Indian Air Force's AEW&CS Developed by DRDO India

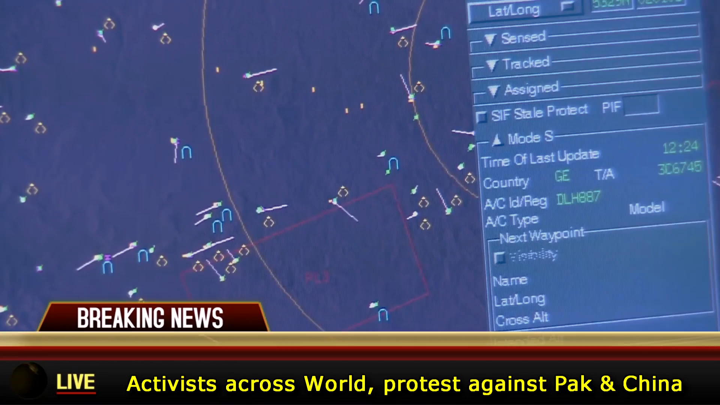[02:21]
Two radiating planar arrays, which are mounted at the top, provide 240 degrees coverage, of the airspace around the aircraft.
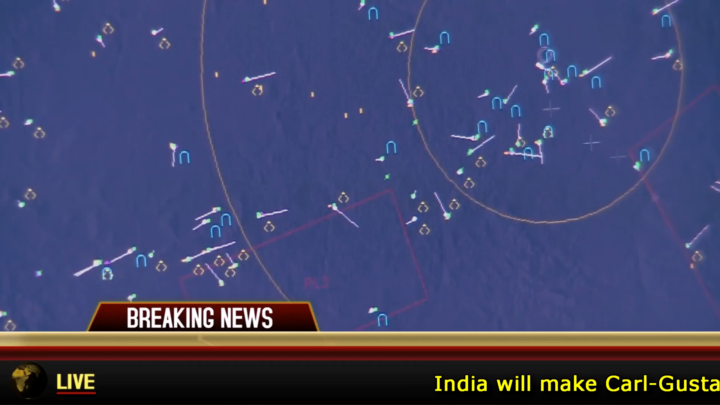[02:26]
It is an active, electronically scanned array,
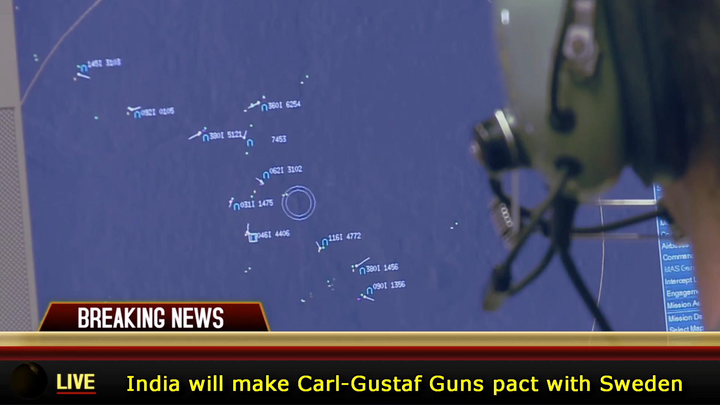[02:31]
primary radar system, with an identification, friend or foe system. The aircraft platform, selected by India's,